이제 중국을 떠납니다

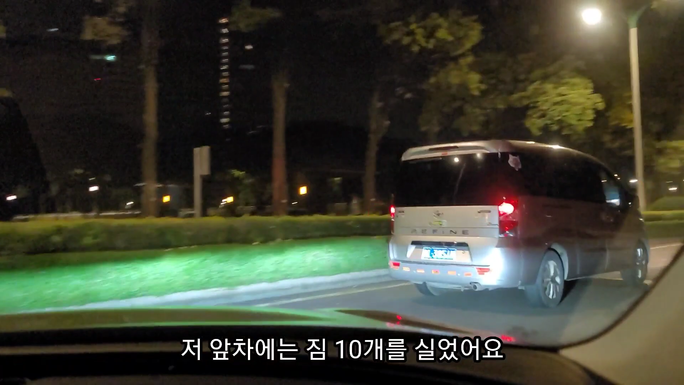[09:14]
앞에 차는 저희 짐을 실었고 뒤에 이제 승용차 회사에서 아우디를 해주셔가지고 기사님이 오셔서 한 새벽 5시 10분입니다.